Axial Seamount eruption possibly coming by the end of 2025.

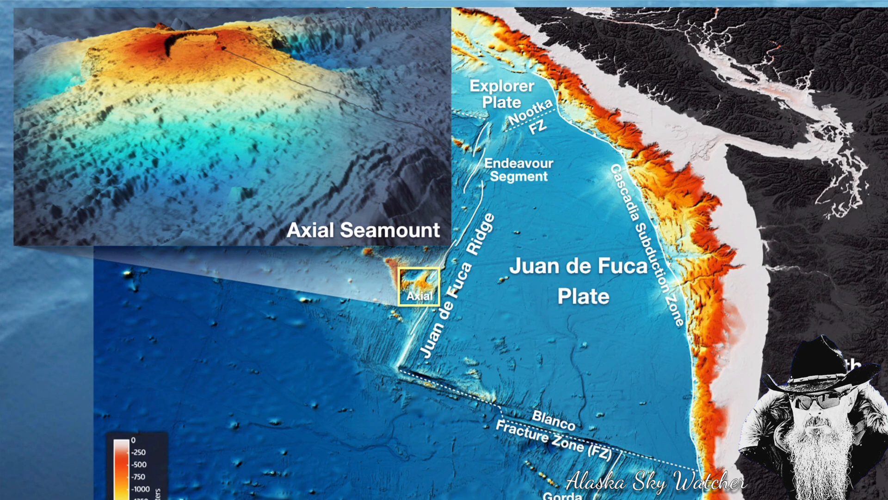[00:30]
the volcano called axial seamount is more than 3 600 feet tall and sits a half mile underwater just 300 miles off the